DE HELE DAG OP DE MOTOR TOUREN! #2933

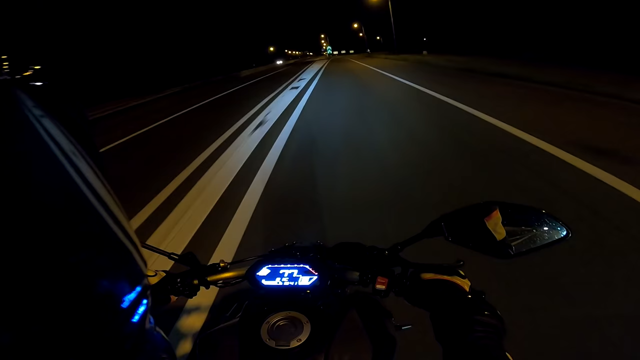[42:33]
Precies. Even in de vijf zo. Dames en heren, maak je naar eerste bocht in het donker. Gaat goed hè? Super. Ik ben trots op je. Sowieso is dit gewoon een droom toch, dat we met tweeën zo aan het motorrijden zijn.